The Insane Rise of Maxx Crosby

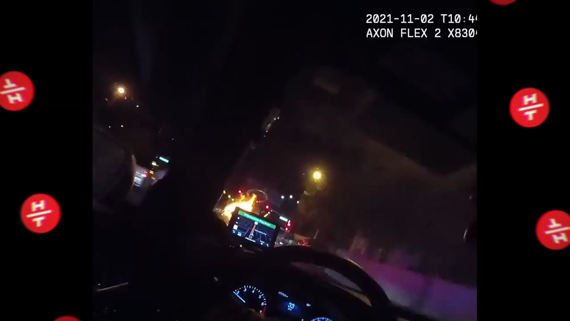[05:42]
And even worse, teammate Henry Ruggs was the cause of a car accident under the influence of alcohol, which resulted in taking the life of Tina Tintor and her pup.